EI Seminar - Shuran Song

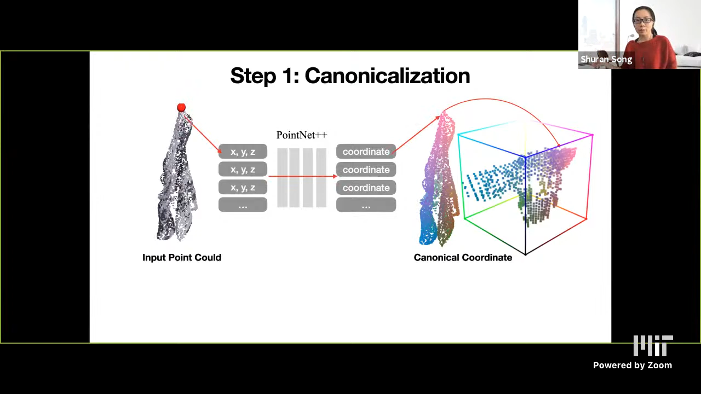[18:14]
So we actually just simply formulate this task as a point-wise labeling task by using a standard .9++ network, whereas the output is basically the canonical coordinates label XYZ corresponding to each of the input points. A small thing that we found very critical for training this network is actually the loss that we use. So when we are training this network, we found that actually using classification loss is much more effective than using regression loss, since it allows the network to model the bimodal distribution caused by the government's symmetry.
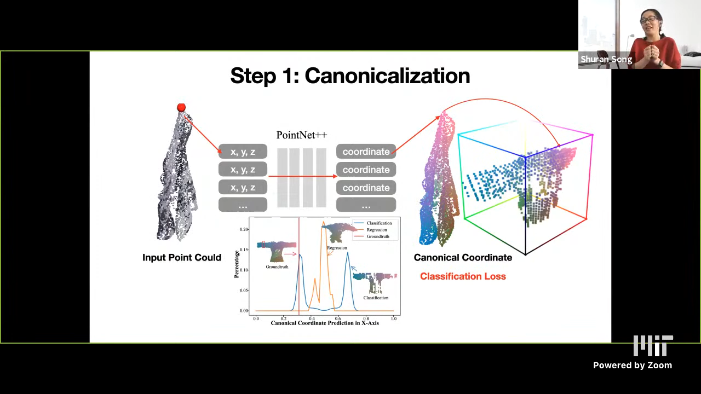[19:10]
So basically, if the network predicts the left sleeve as the red sleeve, it's still okay, but the L2 loss will make them predict something in the middle, which is really bad. I initially understood that the canonical space was continuous. Are you somehow discretizing it before doing a classification or what exactly? Yes. So in order to formulate as a classification problem, we quantize the canonical space. So you can imagine we divide XYZ dimension into 64 bins, and then we just do the classification on each of the dimensions. Okay, awesome.
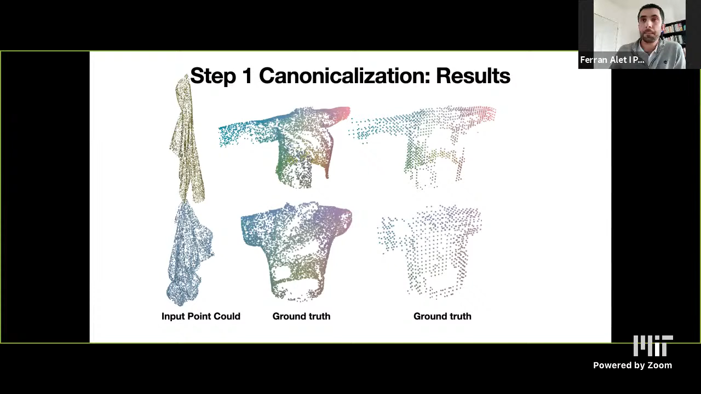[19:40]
Any other questions? Okay. Yeah. So here is just some quick result for the stage one pipeline.
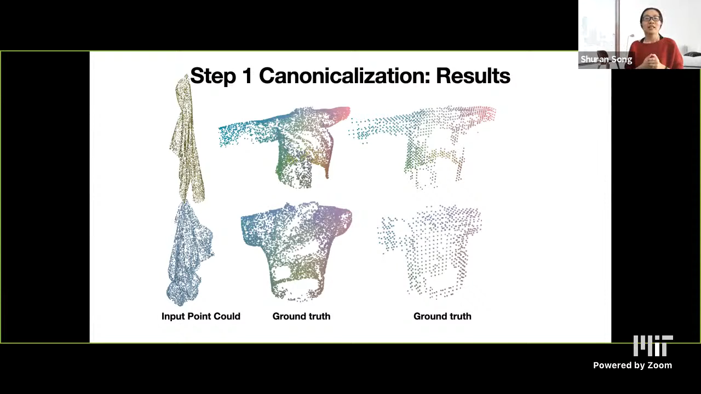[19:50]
So we can see that the algorithm is able to infer different garment styles, including both short and long sleeve T-shirts. And they're also able to kind of infer the
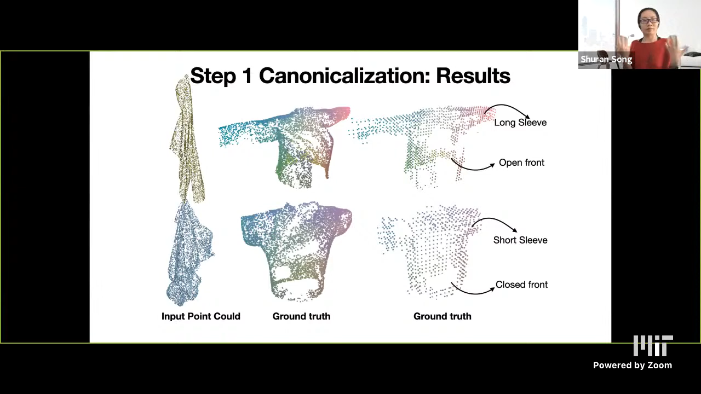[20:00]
kind of opening or close styles for this T-shirt. And here is another prediction for another category. I think this is skirt and dress. So since we know the gripper location in the observed point card, we are also able to infer the corresponding grass point location in the canonical space. So here the inferred grass point is labeled as a red dot in the canonical space.
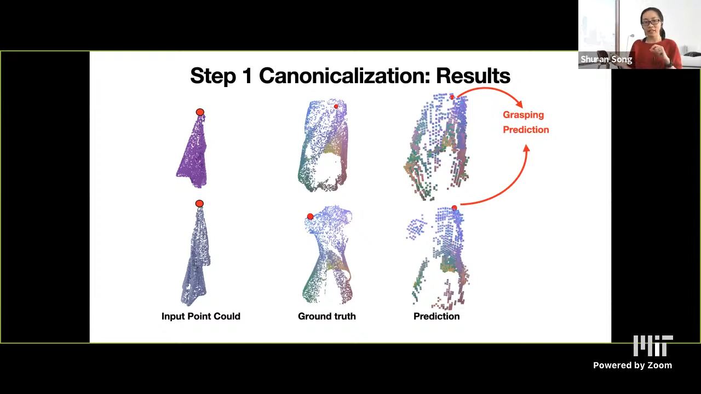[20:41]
And then in the second example, actually, we can see that the algorithm made a mistake by predicting a mirrored gripping point location. And later we'll see that how the algorithm is able to self-cororize this kind of error.
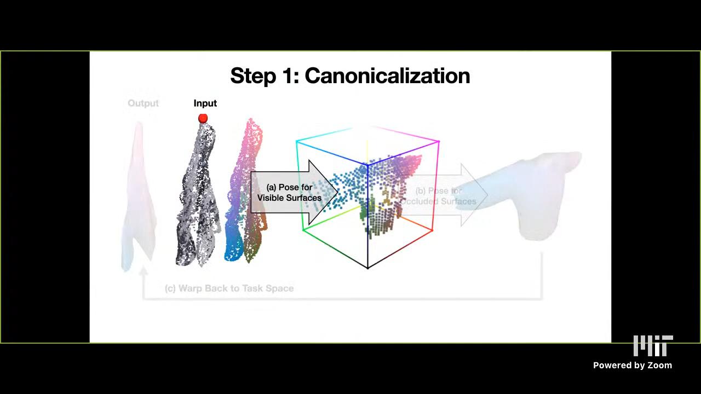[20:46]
Okay. So now we mapped out observed points into the canonical space.
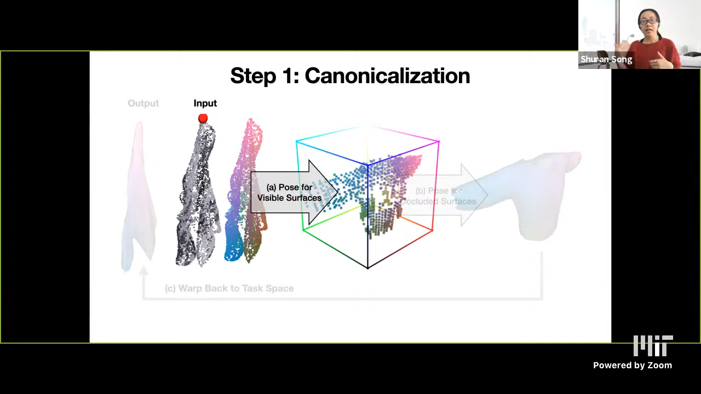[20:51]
The next step is to complete the shape in the canonical space in order to provide labels for the unobserved surface.
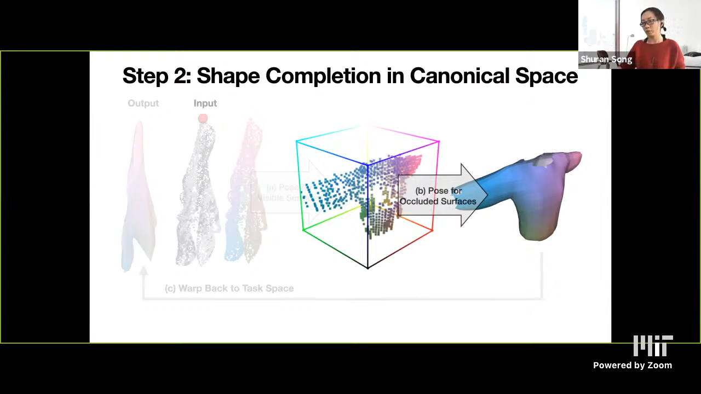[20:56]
So the shape completion task for rigid objects is a very well studied problem with many powerworks. So here we use a network structure very similar to GRNet that first scatters the sparse point net features into a 3D volume.
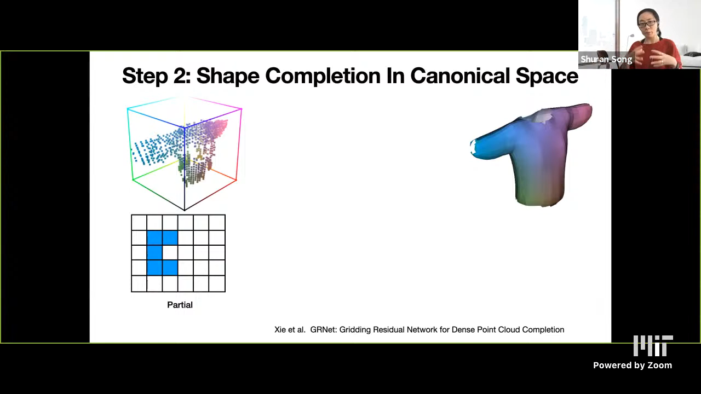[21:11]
Then we use the 3D CNN to convert the sparse feature into a dense feature volume. And then finally use the implicit function to produce a high detailed resolution surfaces.